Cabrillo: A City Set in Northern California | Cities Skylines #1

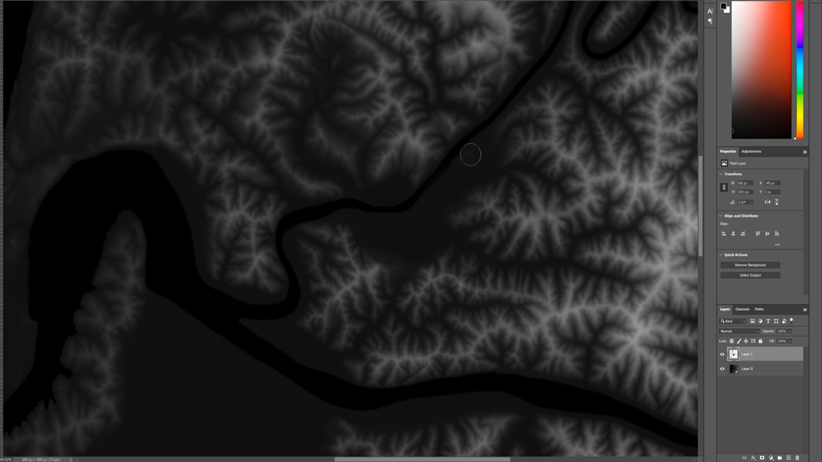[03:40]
the downtown is going to be on that peninsula that like triangular looking peninsula uh the convergence of of those rivers um now i'm actually working on the coastline um and